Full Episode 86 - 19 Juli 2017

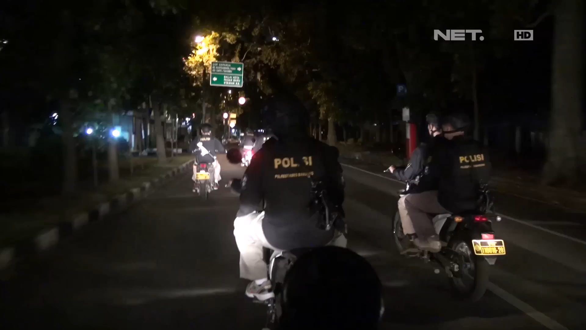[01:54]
Pada malam hari ini, tim Prabu dari Polrestabes Bandung akan melaksanakan kegiatan rutin yaitu patroli malam untuk kegiatan antisipasi kerawanan dan kejahatan jalanan.